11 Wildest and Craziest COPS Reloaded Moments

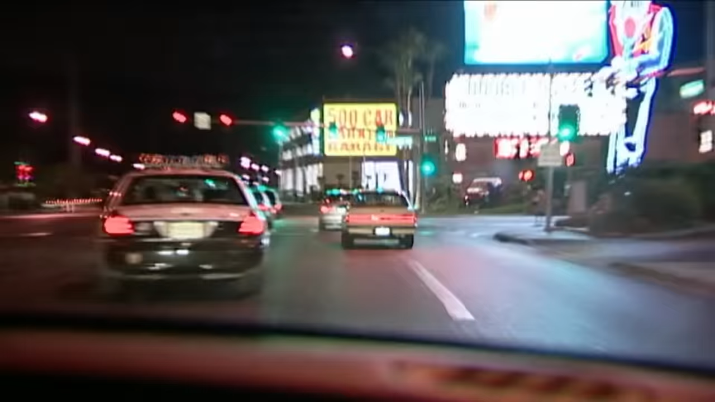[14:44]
Okay, we're not in pursuit right now.
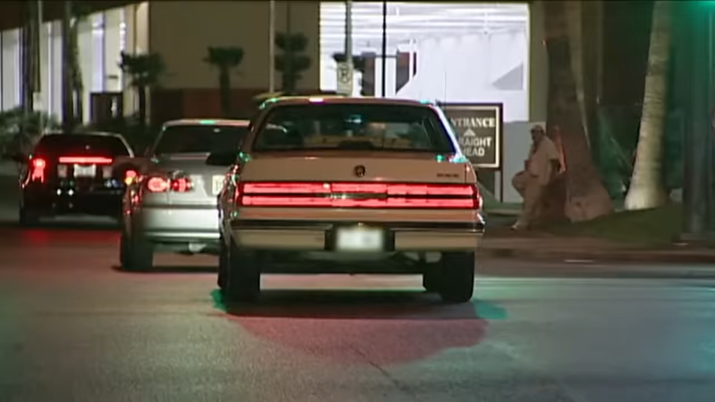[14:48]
This car just refuses to stop. advise that our policy doesn't allow us to pursue. He's extremely drunk, doesn't seem to want to stop. So we'll follow from a distance for a little while, and hopefully she'll stop and this will come to a peaceful conclusion and nobody will be hurt.
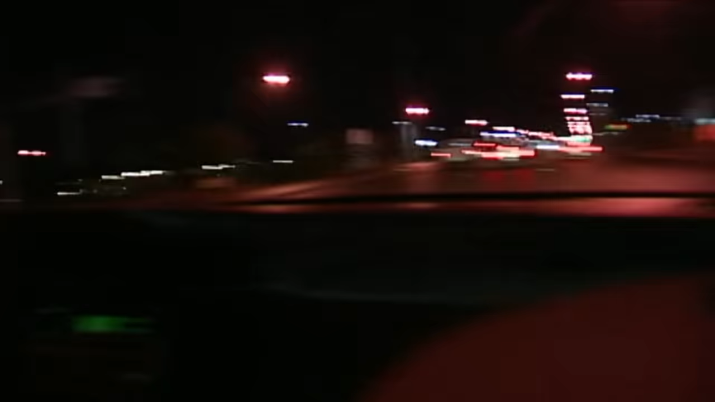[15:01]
Control 191, the vehicle just hit an orange cone on the side of Terrible's Casino. We're still eastbound on Flamingo. We'd like to intercept this car before it heads toward Las Vegas Boulevard, where there's a lot of pedestrian traffic, and we'd hate to have a drunk driver on Las Vegas Boulevard. That's not going to be good. And we're still going.
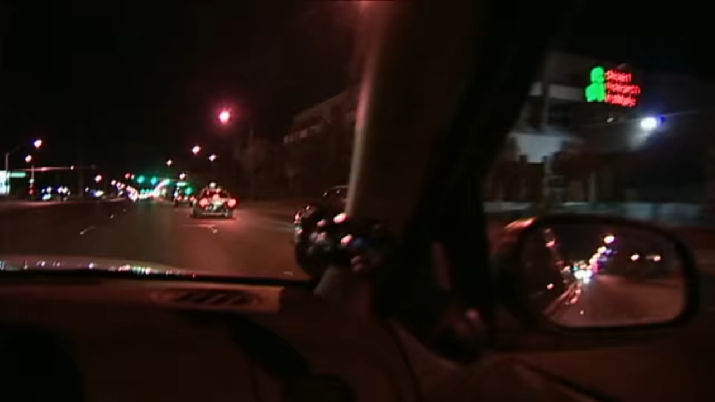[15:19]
Trying to get off to it now. We're all shut down. Copy that. Trying to get off to it now. All right, she's taking a right turn, onto Swenson.
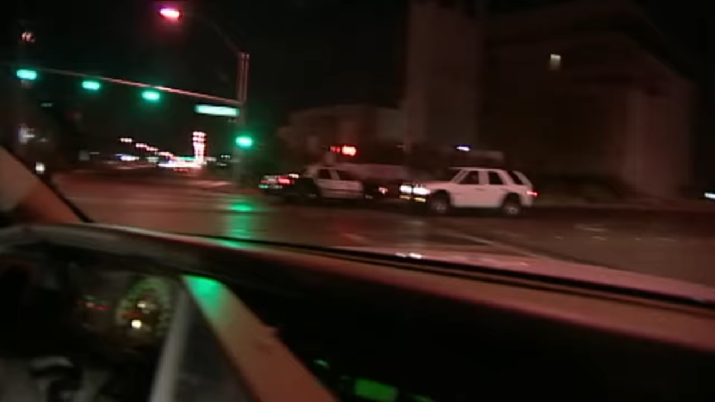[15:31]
She's about a quarter mile ahead of me.
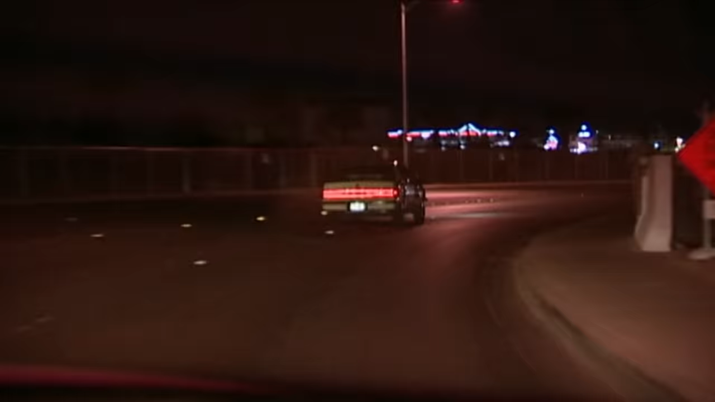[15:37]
There's a few motorcycle officers behind me and another patrol unit right over to the left of me.
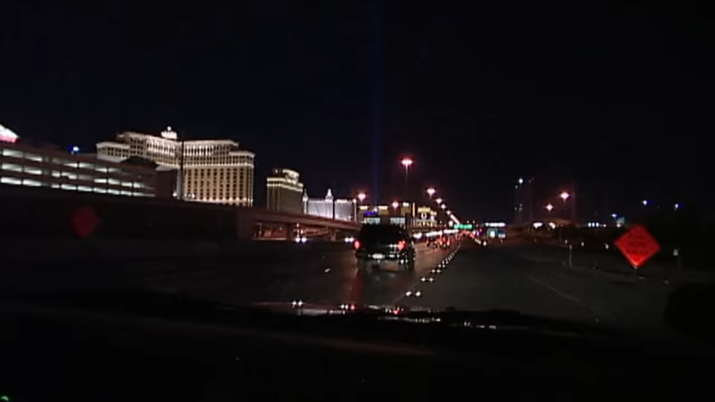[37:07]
I'm directly behind the vehicle now. Control 7 Baker, go ahead and give me a red.
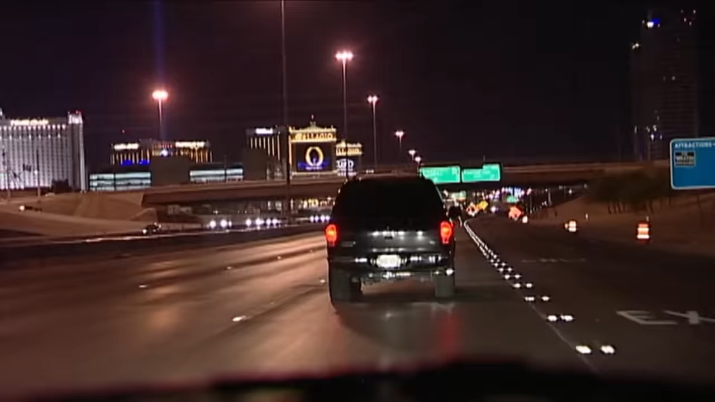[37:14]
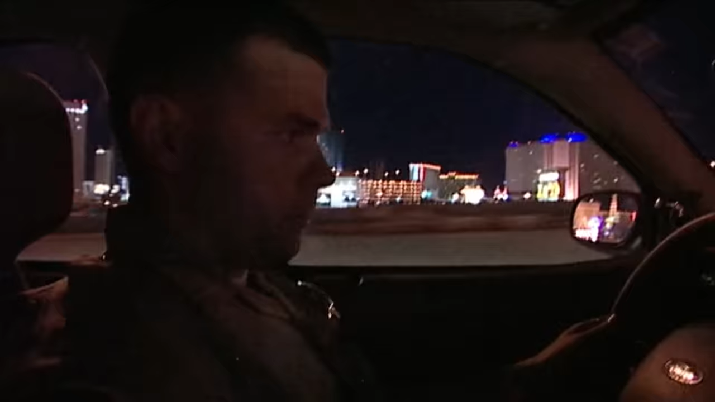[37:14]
I already have a red. Units are covering.
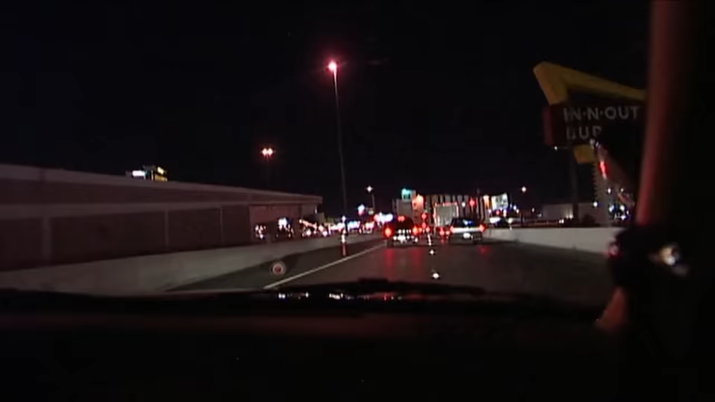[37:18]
7 Baker, there is a code red. Are you taking him down at the off ramp? 7 Baker, I'm going to wait until it turns on the Tropicana. There's a little bit too much traffic right here. Lane, take it down at the red light here. All right, copy. On westbound Tropicana, at industrial.